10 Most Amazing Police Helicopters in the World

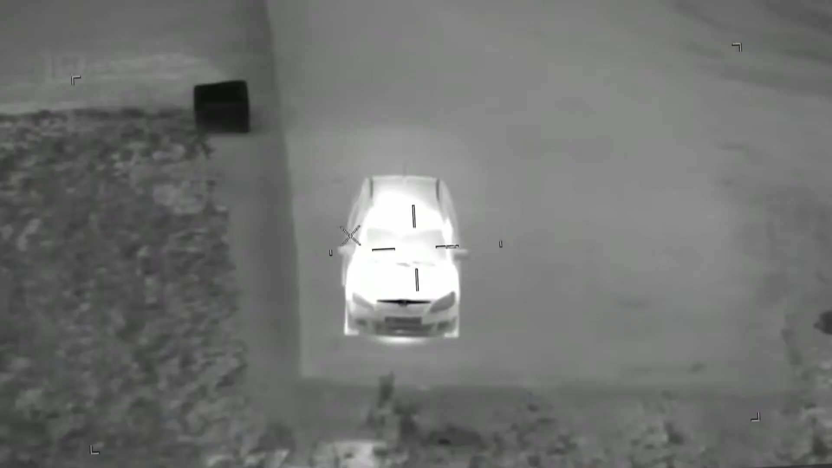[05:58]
it is equipped with an advanced camera system with infrared vision and is used by the police for observation and rapid intervention missions